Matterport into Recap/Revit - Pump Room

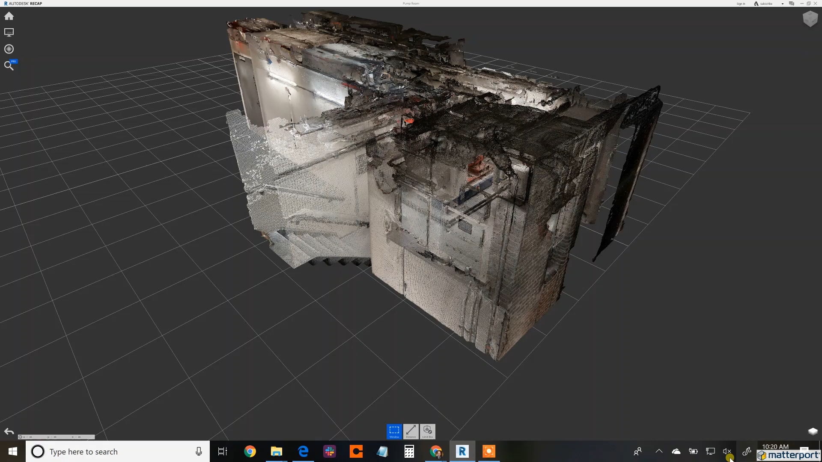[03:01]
faster here we have the view in recap of that same space one is able to go through the space you can
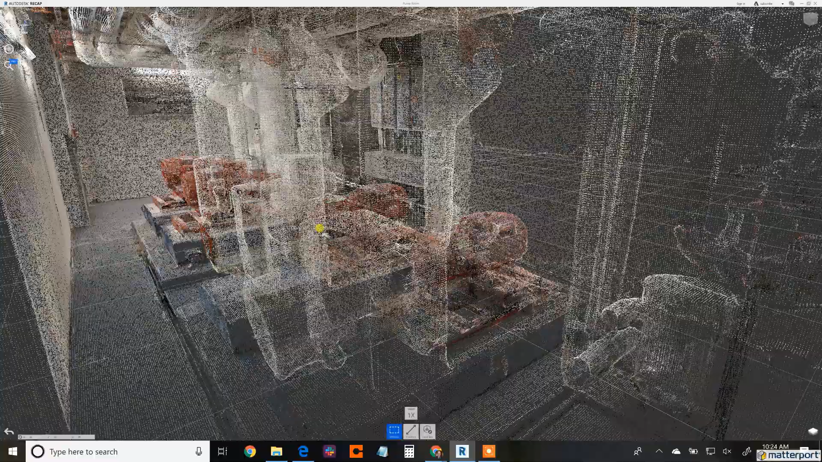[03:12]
delete points you can reduce them to obscure them
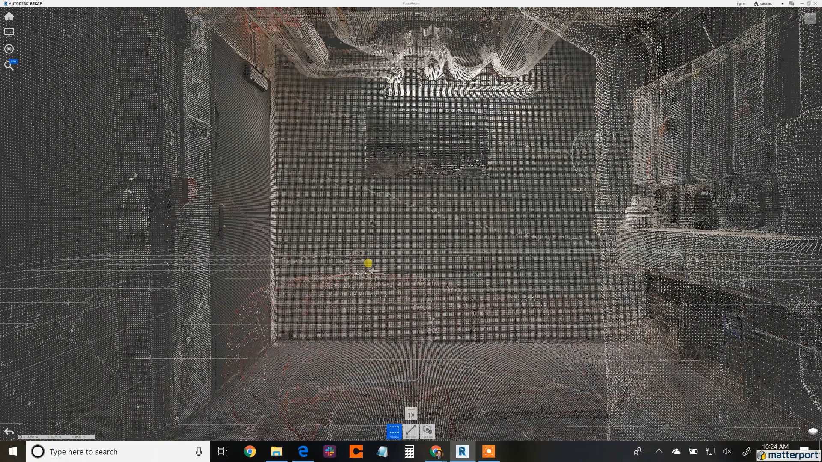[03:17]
to not delete them but to get rid of them for view this is where you do that work
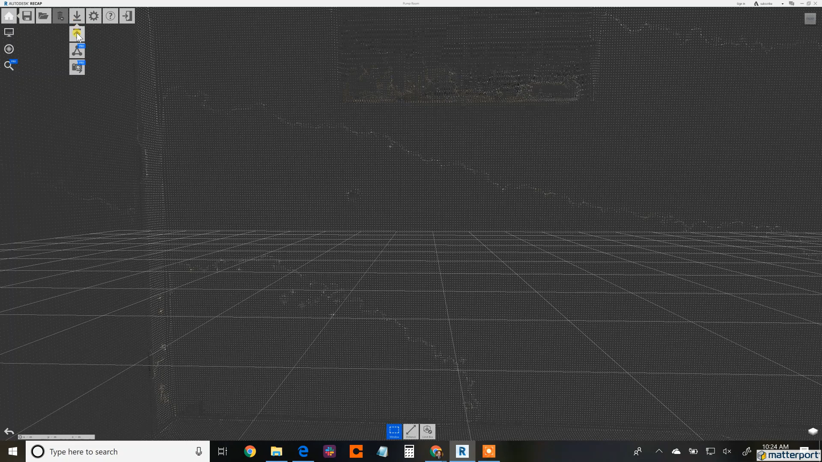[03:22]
in recap here we're exporting it the goal of the export here RCP or RCS folder RCS is a single scan
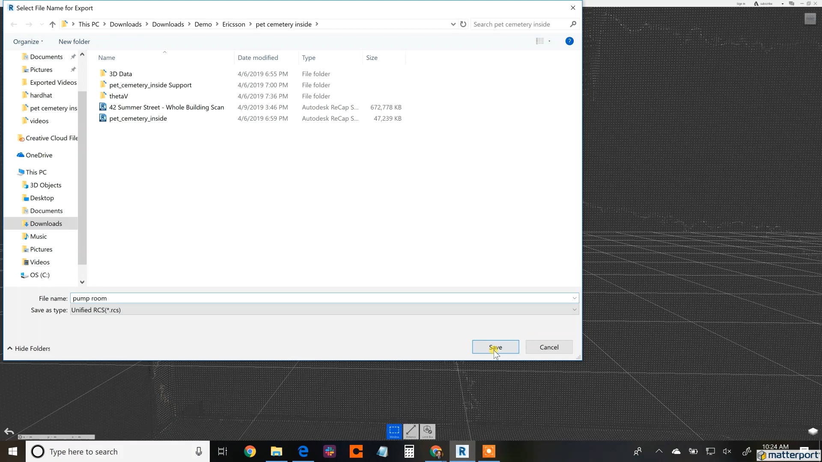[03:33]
so we're going to bring in the single scan of the pump room and then optimize and save it this is saving versions in the Autodesk program parameters
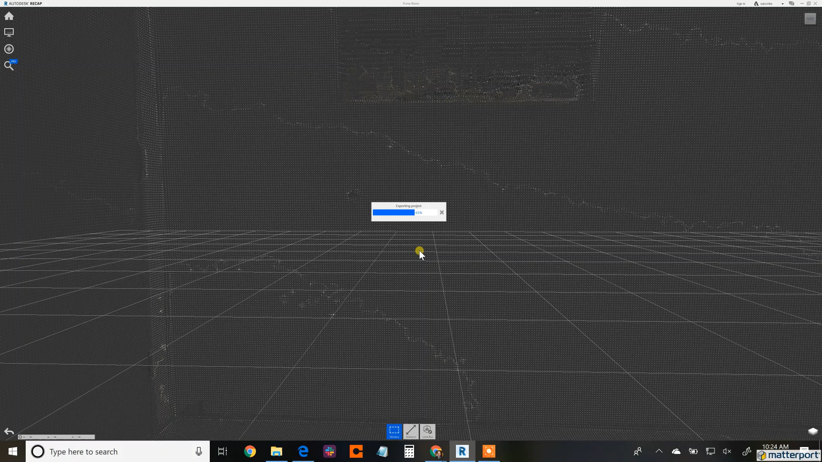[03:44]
so the previous folder I showed you that we unzipped that has now become redundant you can
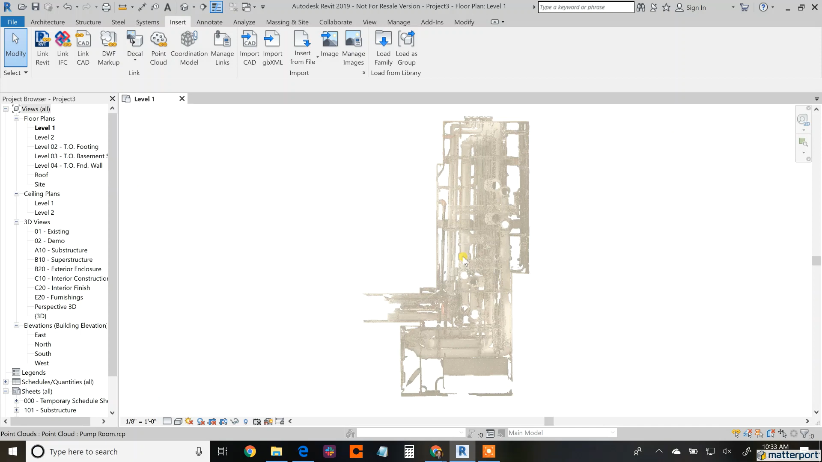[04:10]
this is the scan that we brought in just the two-dimensional view from above and you can start laying out walls you can start doing the work that you need to do to enable you
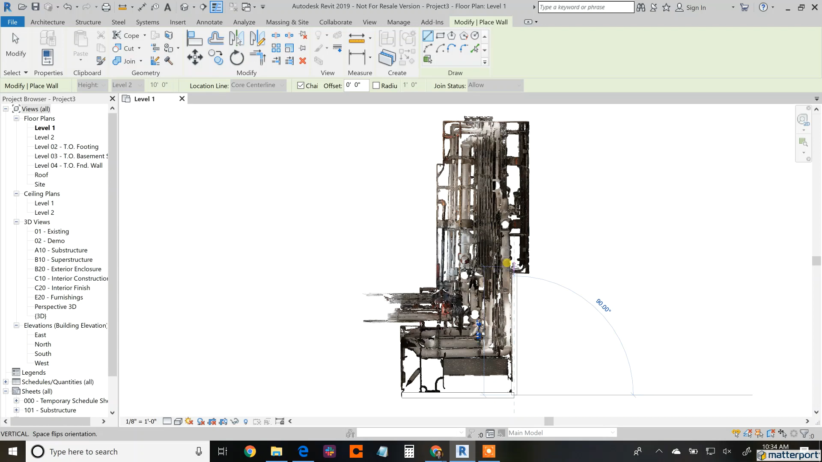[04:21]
to create the model that's necessary compared to manual measurements this is far far faster so here we are creating that model this is just a quick reference a
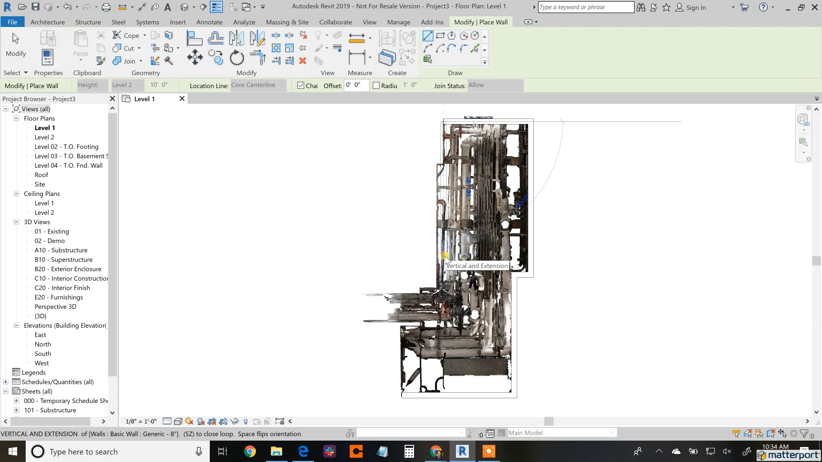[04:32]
quick show of how to do that but a person is able to then create the entire model
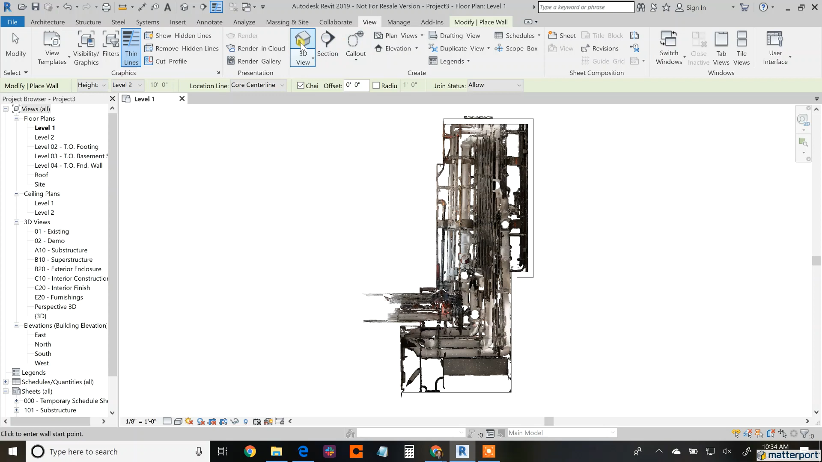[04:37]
here's a 3d view but I'm going to bring up the view after it's been
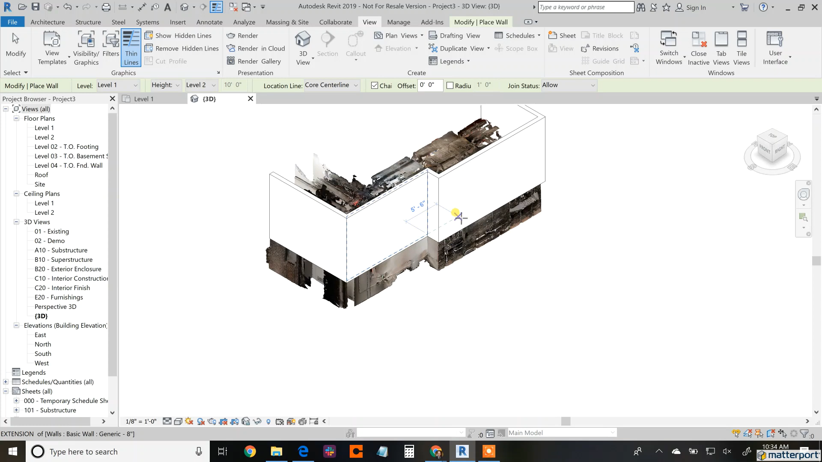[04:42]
completed it's going to be in the Autodesk viewer website but we're able to view the entire space that's been rendered in Revit and this is just